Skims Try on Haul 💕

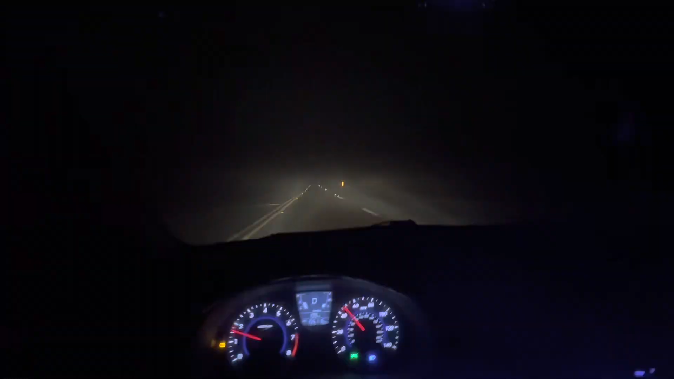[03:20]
It's so freaking scary out here right now. And it's really dark. And I'm on my way home and I'm scared.